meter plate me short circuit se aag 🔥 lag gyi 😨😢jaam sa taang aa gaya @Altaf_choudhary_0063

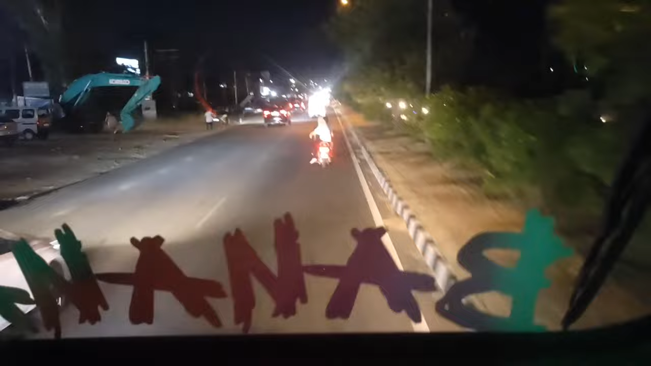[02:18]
तो देखिए भाई ये स्कूटर वाला मतलब सेंटर रोड में चल रहा है,
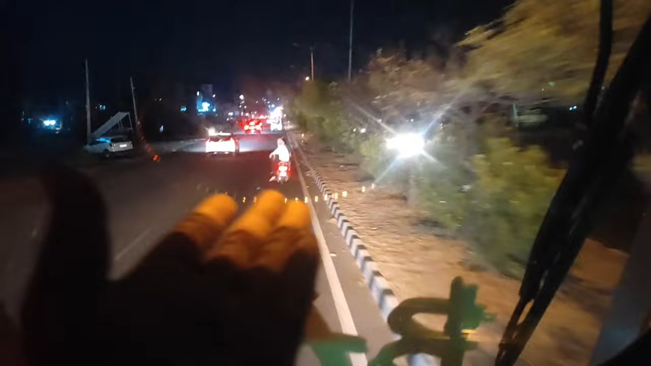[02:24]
कम से कम यार उस साइड हो जा, इधर इतनी तेज गाड़ियां चलती हैं। फिर बाद में बोल रहा हूँ यार उस गाड़ी का कसूर था, इसका कसूर था, ये हो गया वो हो गया, भाई कम से कम तो अपनी साइड पे चल यार।
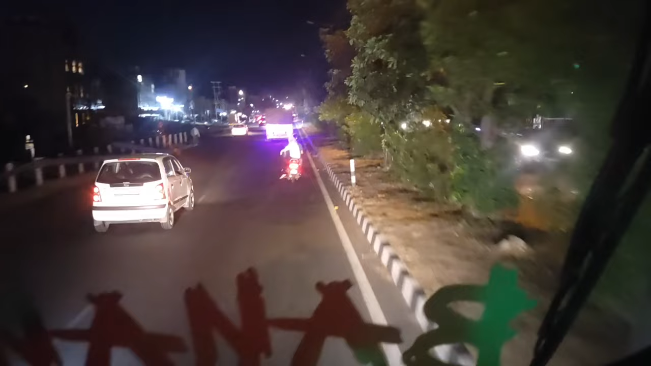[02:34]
तो भाई अशरफ अली चले गए हैं नरवाल, उतरे हैं यहाँ से, जाएंगे ये बस स्टैंड।
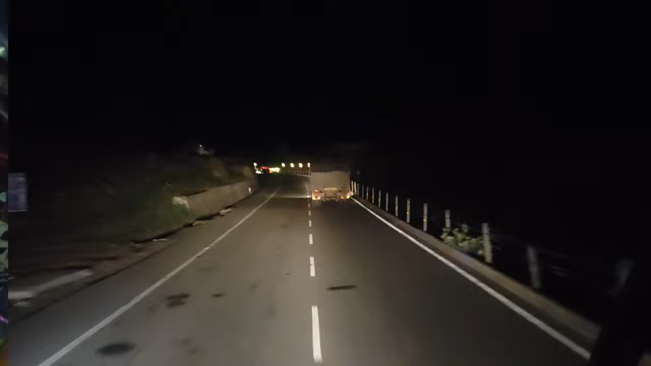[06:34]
हम मोदी ग्राउंड पार करके आगे आ गए हैं और इस टाइम ट्रेलर का कन्वॉय स्टार्ट हो चुकी है सिन्नर के लिए।
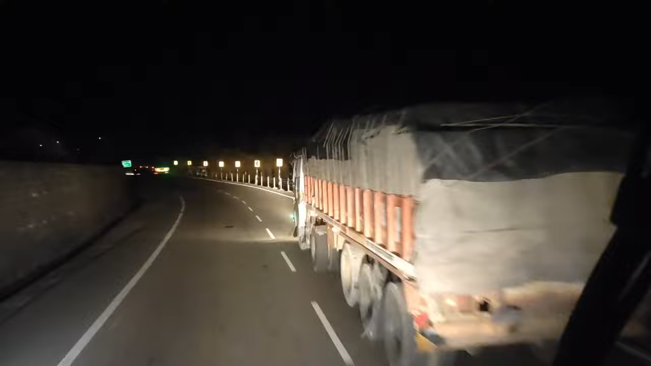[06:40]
देखिए ट्रेलर चल रहे हैं, सभी ट्रेलरों को छोड़ दिया गया है,
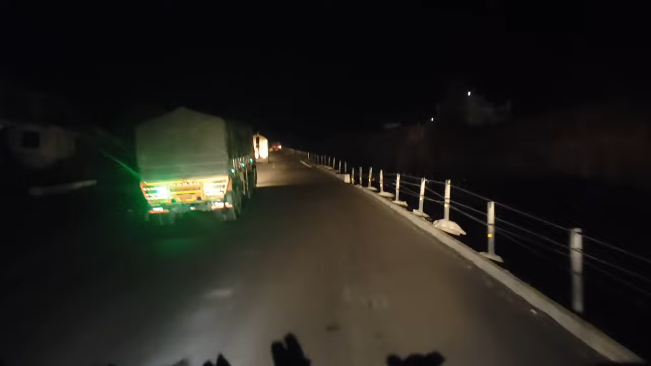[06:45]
आजकल ना सिन्नर ट्रेलर भी जा रहे हैं क्योंकि पहले नहीं जाते थे,
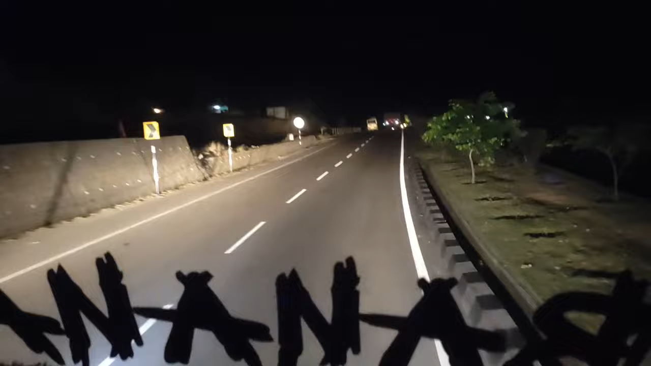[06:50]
और अब परमिशन मिल रही है इनको और जा रहे हैं श्रीनगर। इनकी कार्रवाई अलग रहती है, मतलब यह उधमपुर में रोकते हैं फिर उधमपुर से कार्रवाई के लास्ट में इनको छोड़ते हैं,
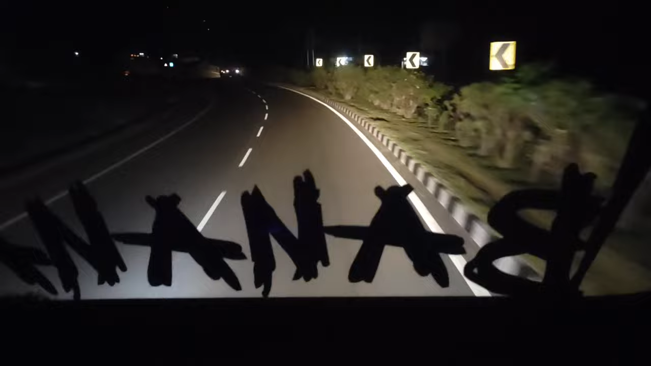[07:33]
तो चलो अभी दो नाके हमारे और बैलेंस है, देखते हैं क्या होता है। तो भाई रात के बज चुके हैं 12, तो हम लोग पहुंच चुके हैं अपना टिटैनी पार करके,
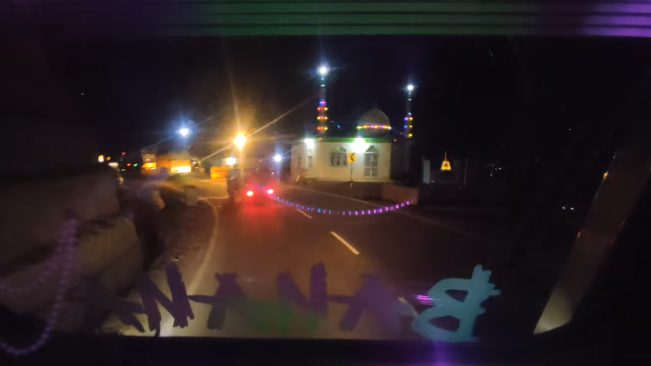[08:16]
तो इस टाइम हम खड़े हैं मंदिर और मस्जिद वाले मोड में, सामने मंदिर है और सामने ही मस्जिद है, दोनों आमने सामने हैं।
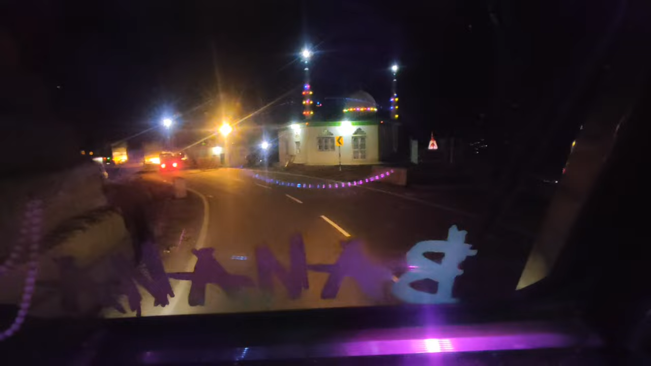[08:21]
तो वो दूसरी गाड़ी वाला गया है फॉरेस्ट की मोहर लगाने, तो हम कर रहे हैं वेट उसका।